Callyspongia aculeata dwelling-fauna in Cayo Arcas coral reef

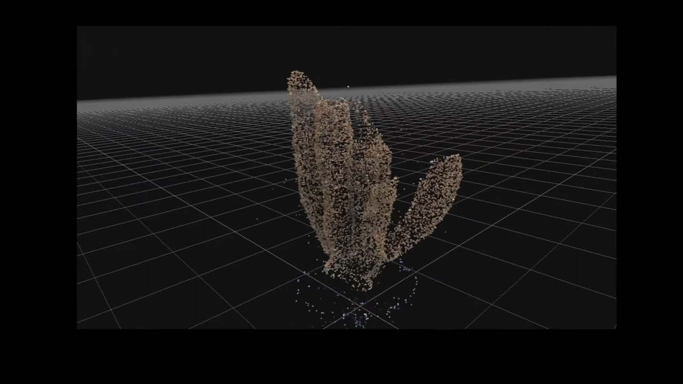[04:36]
the first one slightly dense cloud to mark the key points in each photo and the second one a much dense cloud
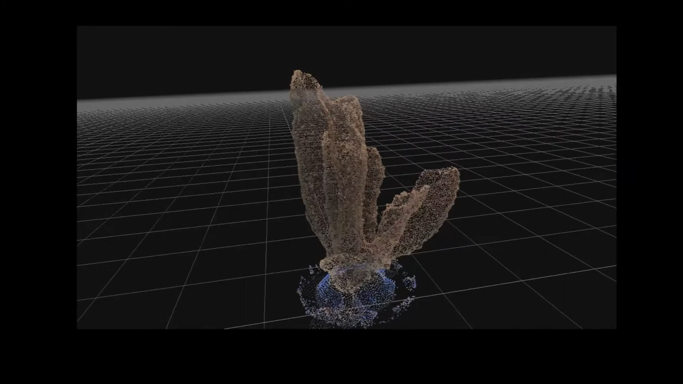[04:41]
necessary to generate the digital mesh that warps all the points together
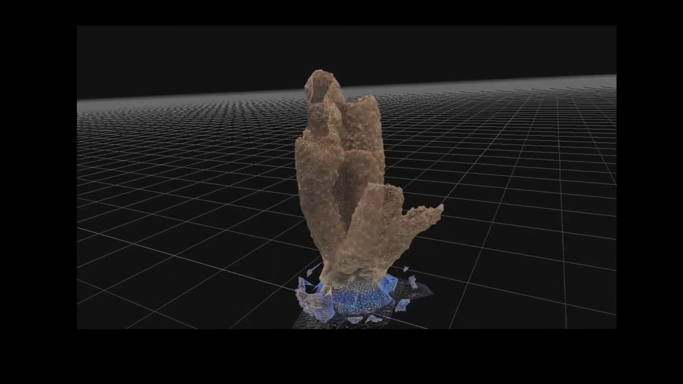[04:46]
once the digital mesh was generated each model was cleaned of unwanted reconstructed objects